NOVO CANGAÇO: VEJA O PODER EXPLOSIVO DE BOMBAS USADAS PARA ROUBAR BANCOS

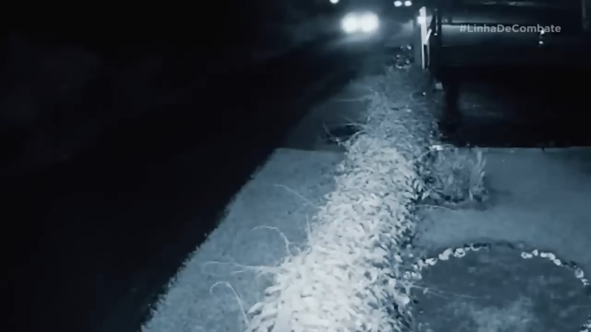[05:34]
Os bandidos chegam ao centro da cidade, abordam veículos e fazem moradores reféns.